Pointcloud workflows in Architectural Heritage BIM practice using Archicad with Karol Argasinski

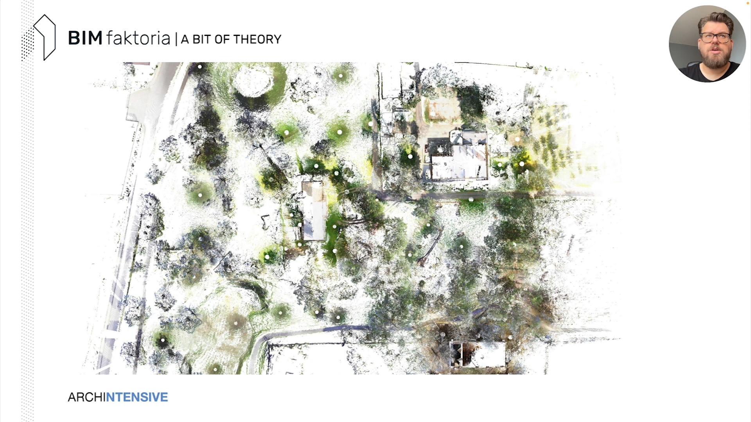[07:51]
And this on the map, you can see, this is an orthophoto map where you see those old dots. And those dots are actually spaces where the laser scanner stands. So, with that, you might think, okay, so this is quite a lot of work. And it actually is.
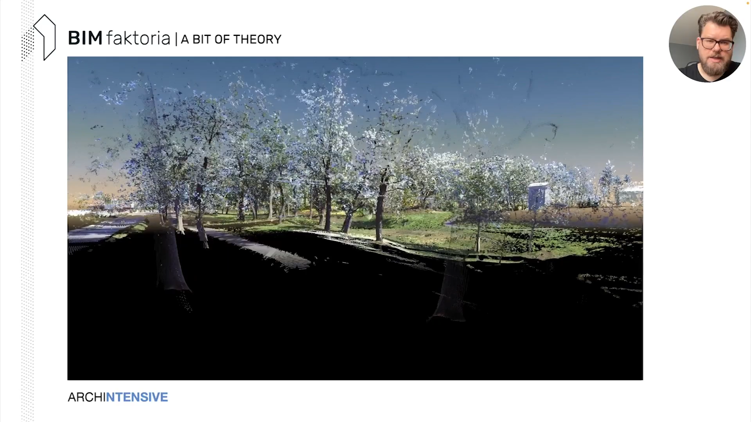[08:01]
Of course, you're getting a lot of data with that. It's not only 2D information,
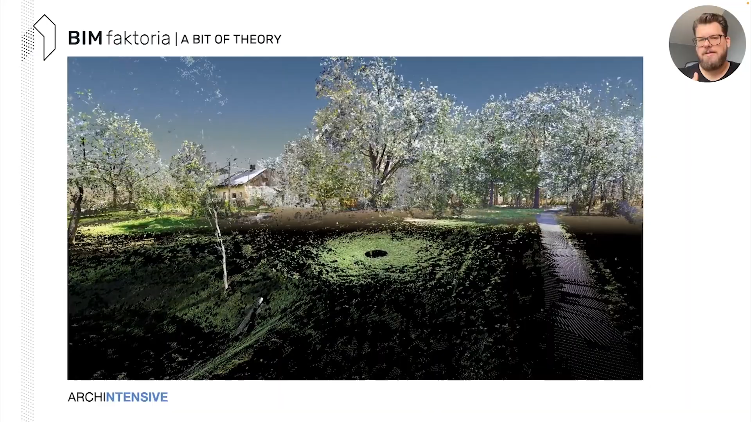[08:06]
as you saw on the floor plan on the orthophoto before, but it's actually a 3D kind of set of points.
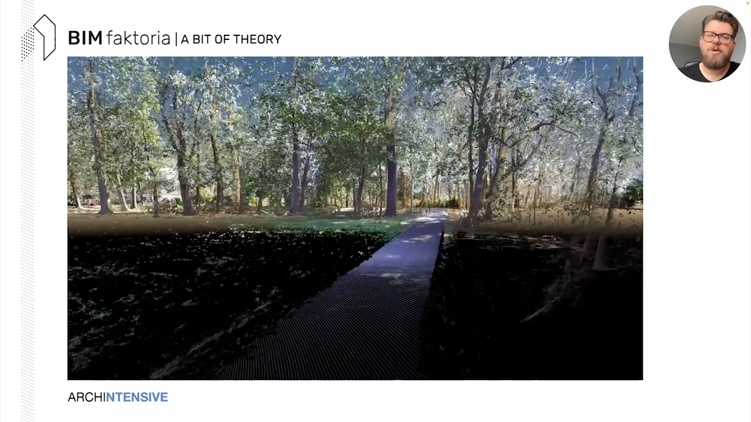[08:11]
And there's millions and millions of them. So, it's really reality capturing.
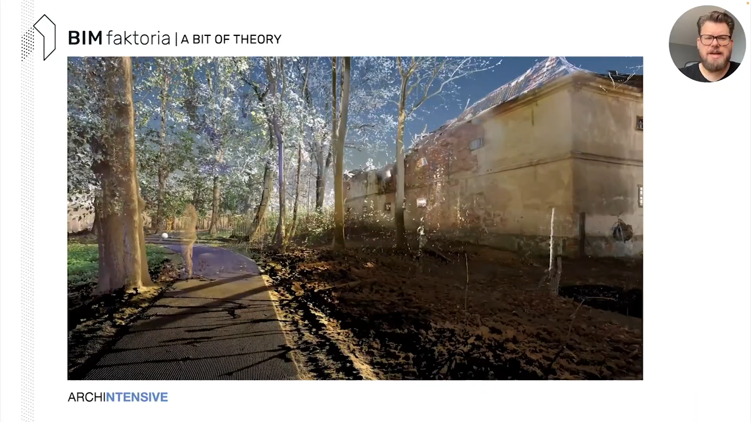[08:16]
Of course, the scanner captures what it sees.
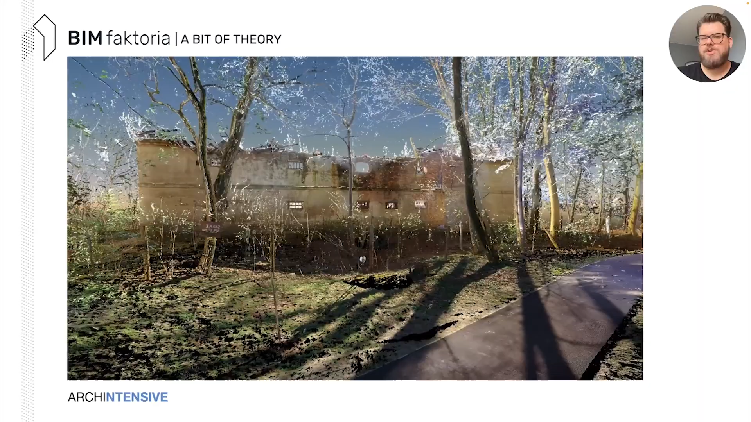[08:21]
So, that's why we need to do those many positions to actually capture the overall picture of what we actually need for a surveying purpose.
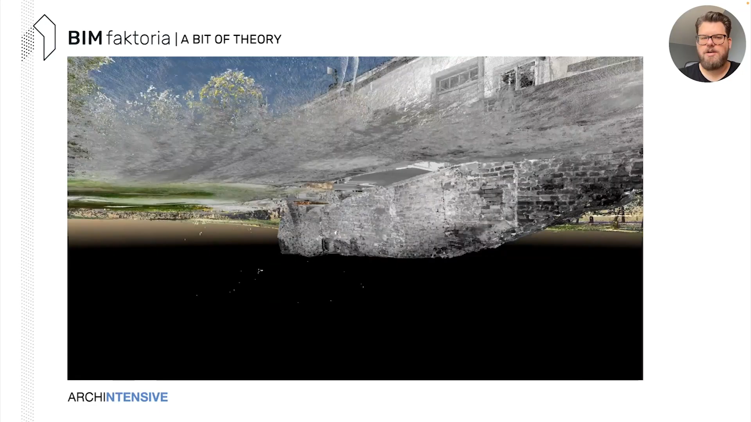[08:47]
And, of course, here you'll see just a really quick flow animation.
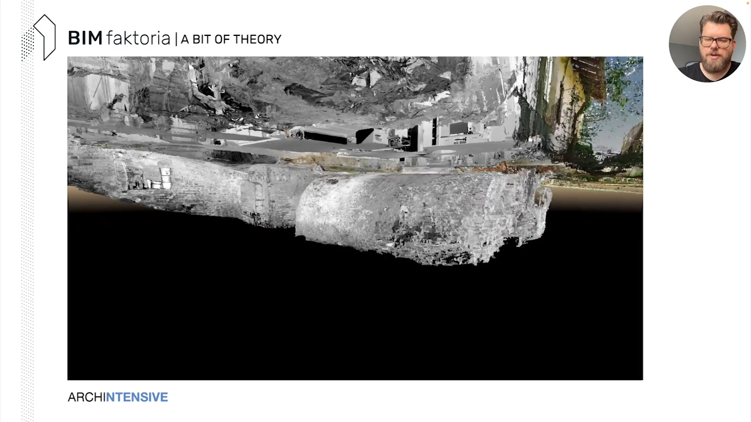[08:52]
This is the output of the scan that you can get.
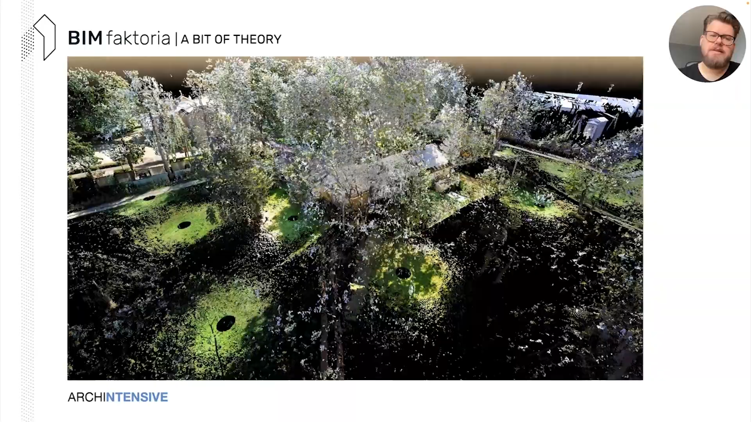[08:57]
And, basically, it serves mostly to overall purpose for people who never were on the site.
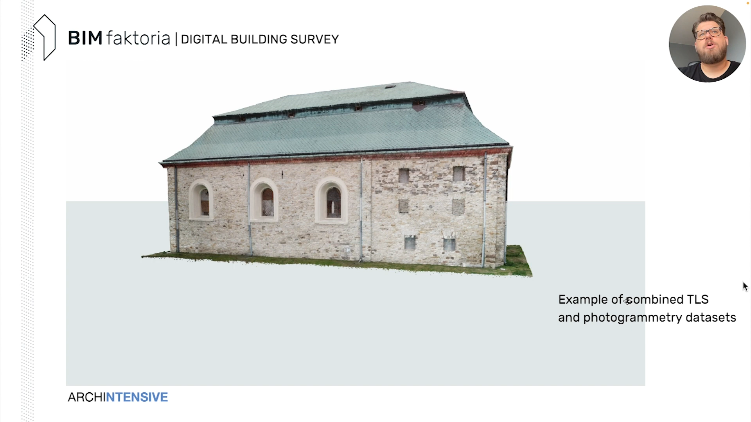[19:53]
So, what happens here, here is the example point cloud already in ARCHICAD from the combination of terrestrial laser scanning as well as the drone data. Why we do that, if you remember the beginning of the presentation, we cannot, from the ground, we will not see some parts of the roof, right? So,
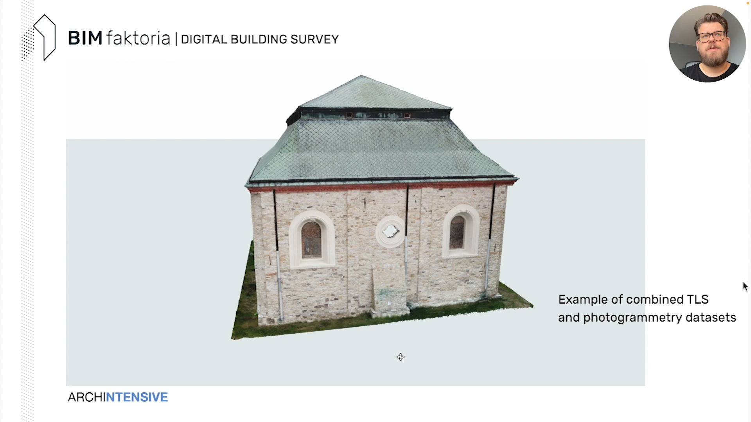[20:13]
that's why we fly through with the drone and we wanted to combine this sort of data for us and for conservation office. So, here, and this is very important, also why I like personally the software, this is my favorite function in a way. That, for example, here you have a laser scanning project and here you have a point cap project. So, it's actually pretty neat if we're talking about data optimization and it combines all data, this project.
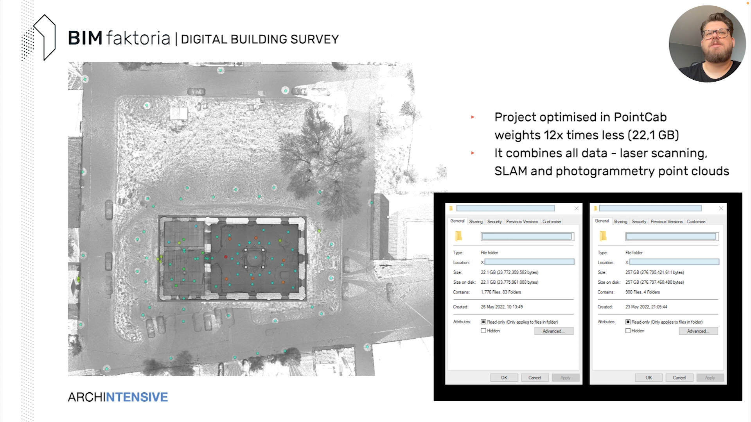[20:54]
So, this is only TLS and this is the TLS SLAM and the drone photogrammetry model. So, it's quite a lot, quite a specific, I would say, difference in data.
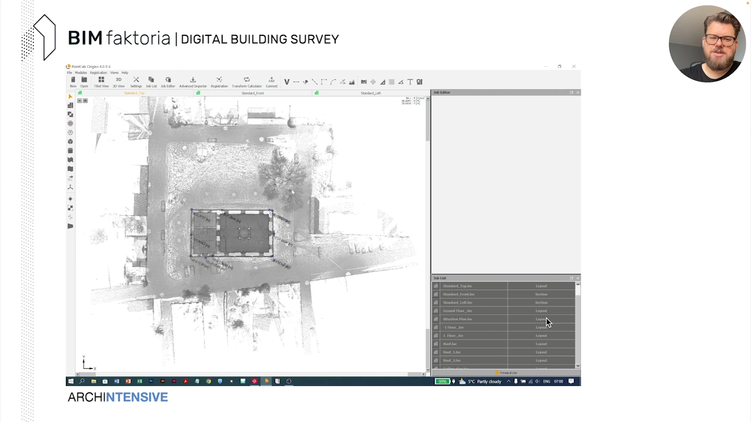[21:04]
So, here, how does it work, this software? So, we do not work in 3D, we mostly work in this kind of documentation mode,
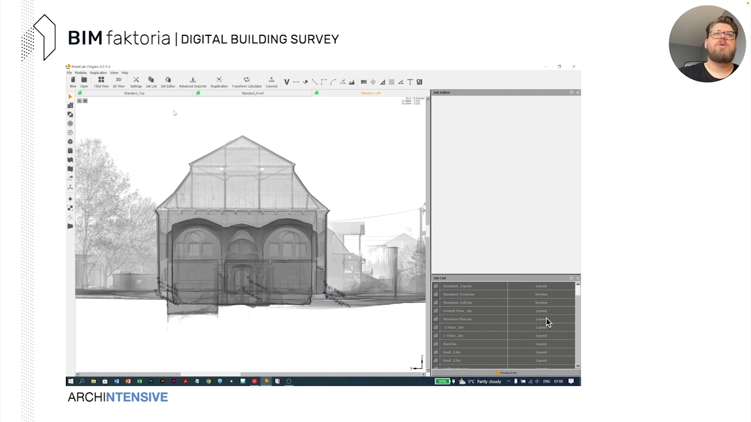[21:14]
but it doesn't mean you don't have the 3D, you still have, you are able to export, we do that all the time,
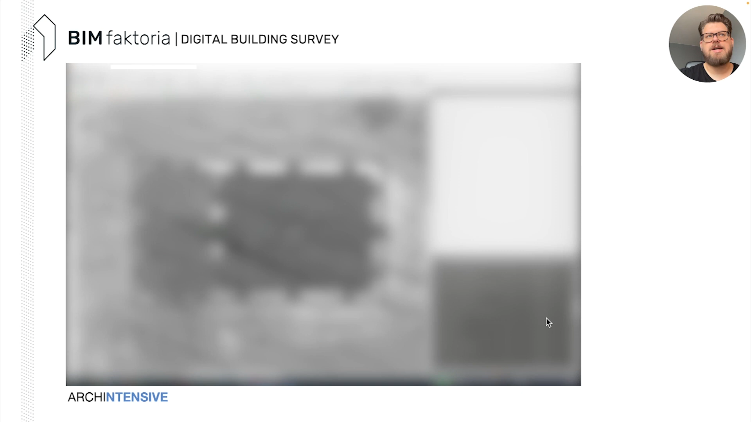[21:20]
we export our point clouds to ARCHICAD, but what is nice about that, it's organized.
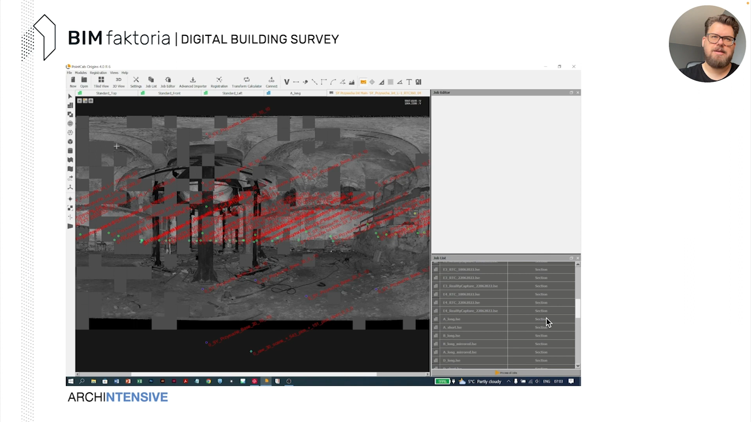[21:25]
So, as you see here, you have this kind of job list and this job list gives you the possibility to,
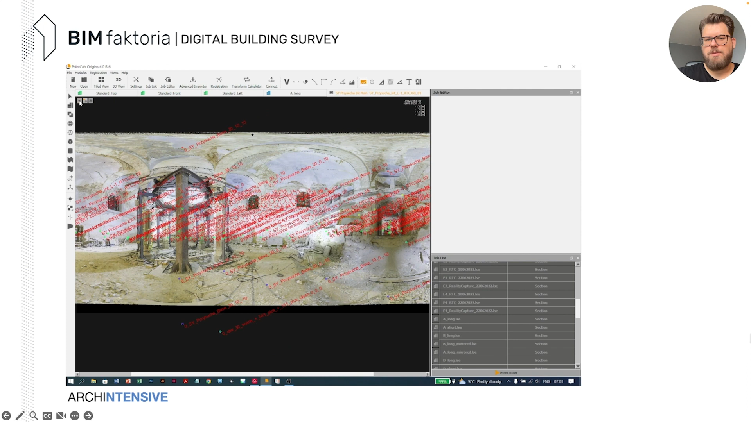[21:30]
well, to organize your work.
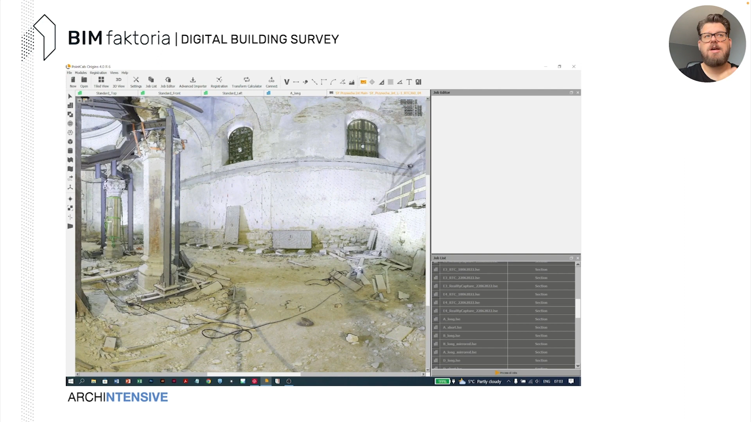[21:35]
So, from sections, from elevations, the floor plans, the 3D kind of point cloud to also review it.